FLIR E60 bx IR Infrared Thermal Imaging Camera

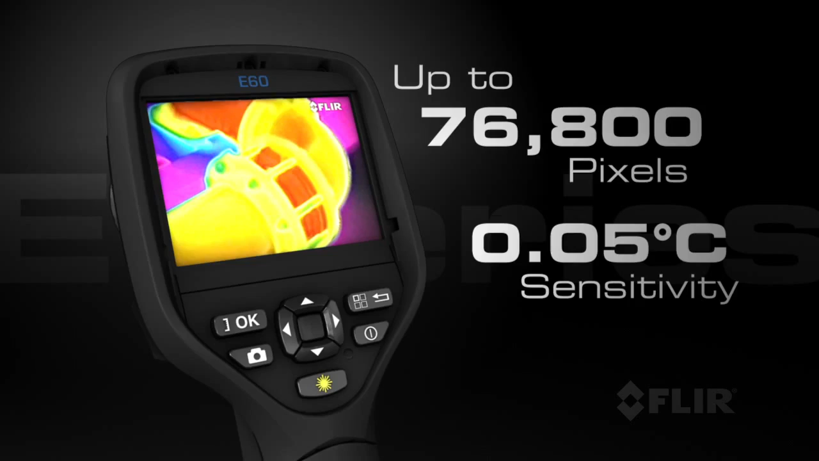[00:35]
E-Series also has a bright 3.5-inch touchscreen for a large
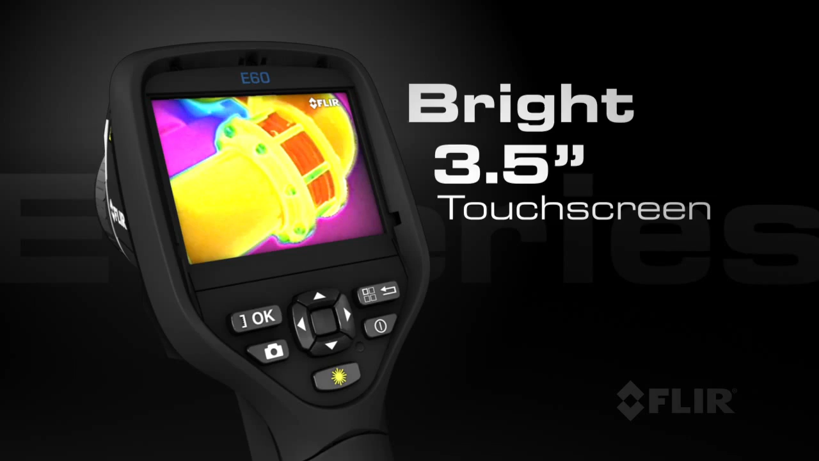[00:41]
image display and easy access to on-screen analytics, including measurement spots, area boxes, and Delta T functions.
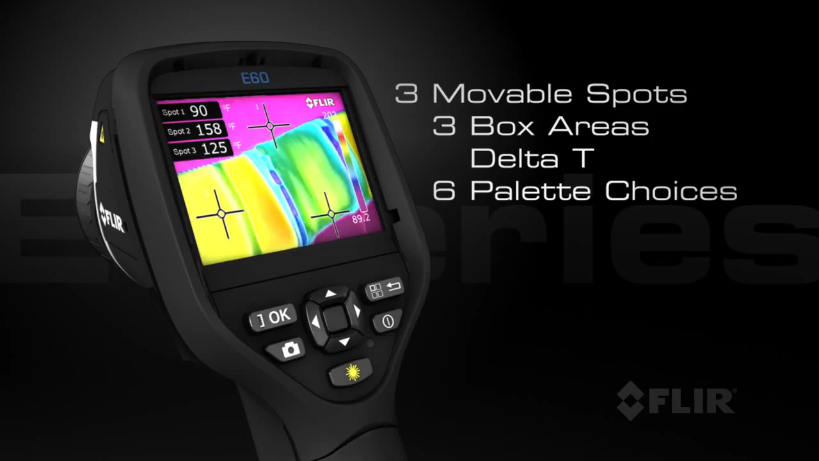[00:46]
With its revolutionary Wi-Fi connectivity,
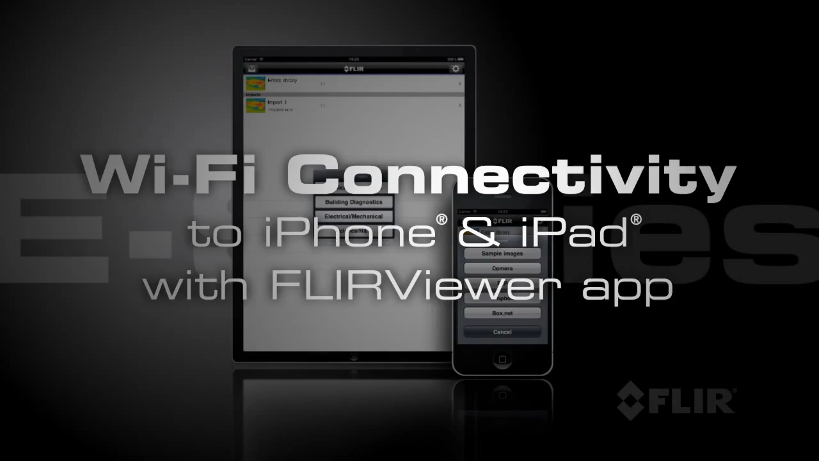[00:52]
you can seamlessly transfer images to your iPhone or iPad,
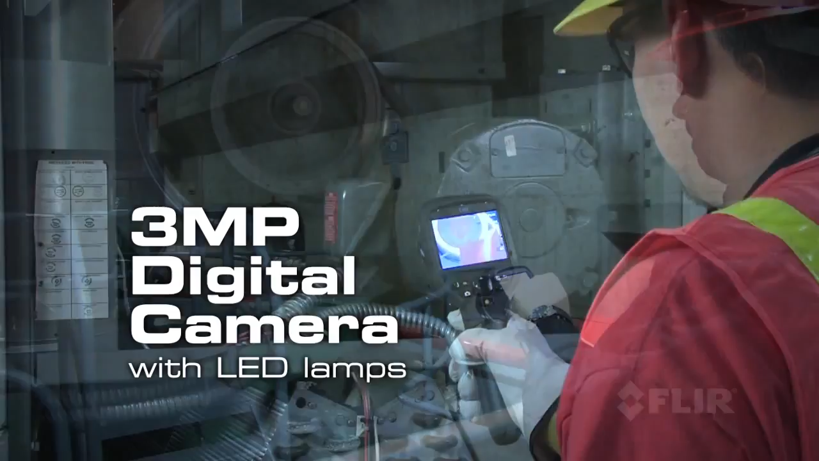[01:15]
LED lamps to help you document problems in poorly lit areas.
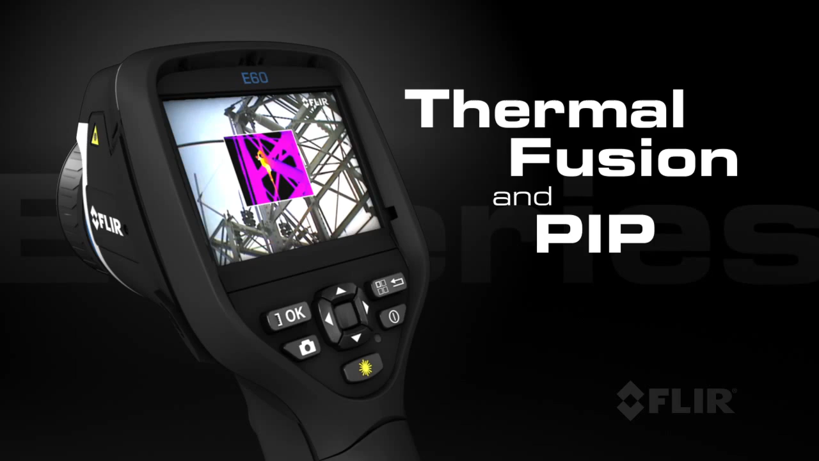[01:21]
Use FLIR's thermal fusion and picture-in-picture functions for more accurate reporting. And its built-in laser pointer helps you to show your co-workers right where the problems are.